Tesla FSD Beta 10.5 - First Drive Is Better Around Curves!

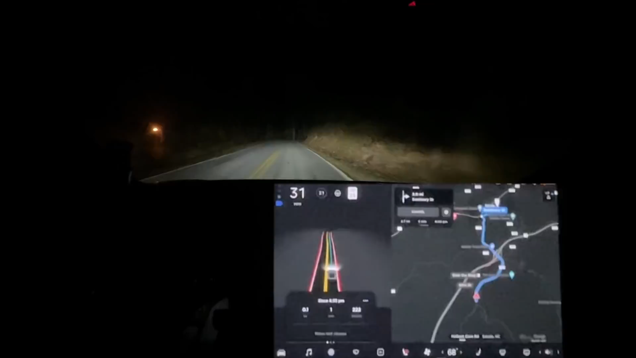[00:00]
Hello everyone That's cool I'm not sure I What a great start to the video. Hello everyone We are tested in beta 10.5 for the first time as you can see I don't know what happened the GPS is on But it decided to freak out immediately. I don't know it's because I was looking at the screen
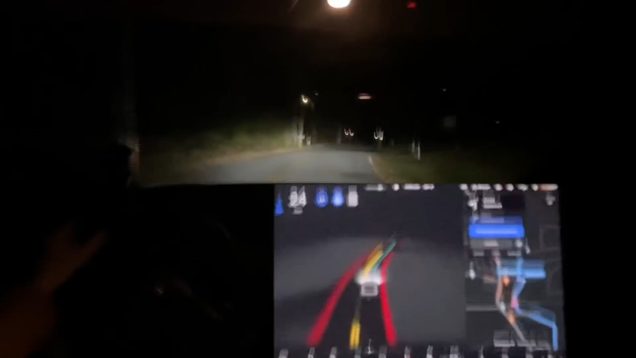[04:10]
Think our map data is still incorrect, which of course it's never gonna get corrected See look at things where Yeah There's head road does not exist Keep on falling it's gonna mister
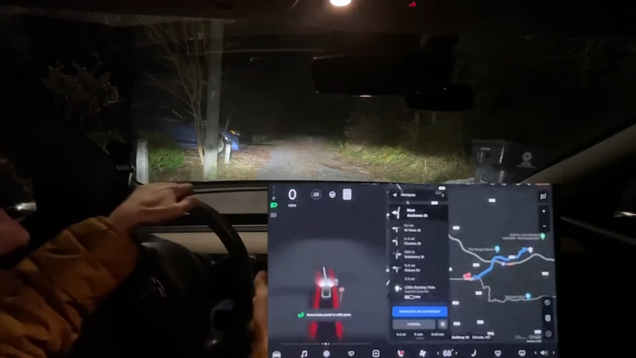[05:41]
Makes me wonder if I would have turned here correctly Oh Now things are going down the wrong word again
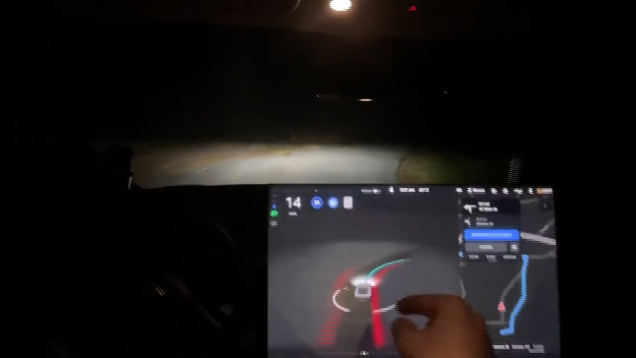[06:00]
It definitely does it is improved in terms of not freaking out when it has the wrong GPS route it even wanted to make a turn Cat out of the way kitty It is even improved and turns of not freaking out Almost hit that stick on the side of the road right there See cars coming
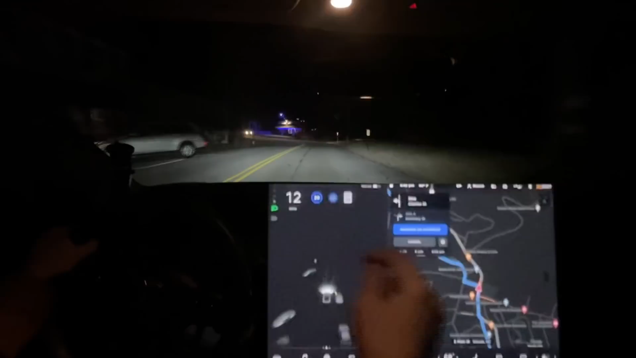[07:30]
Yeah, so that is a gravel road That I don't know why navigation routes that way that that's a serious issue Regardless of what anyone says if the car can't navigate down a proper road Road attack G is impossible and it still tries to stop for this yellow light Okay, no flashing yellow. You're just supposed to it's a caution light just go right through it. I don't know that that that's um Navigating down that little gravel dirt road.
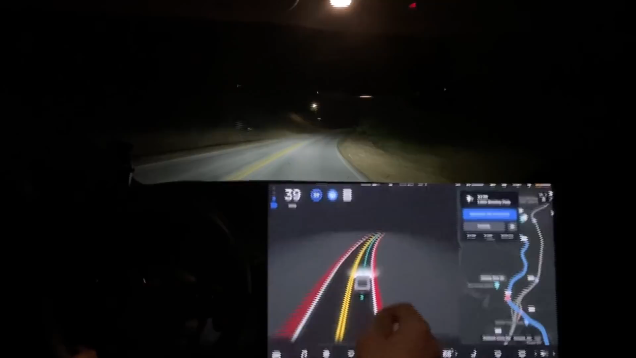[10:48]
Okay, so I'm gonna be very curious this to the left right here is our Crazy Hill test. Let's go ahead back up to 50 and see how it does around these curves real quick Break a little bit right there I'm sure why Let's see if I'll get the 50 normally it would never even get up to 50 on here Let's go around this curve right here This is gonna be the end of this video everyone. I just wanted a short quick drive so far. I'm very happy And nothing crazy nothing more now obviously the map data messed it up And I'm very happy with that. It's 850. It's 850 the whole way. Let's see how it does around this curve here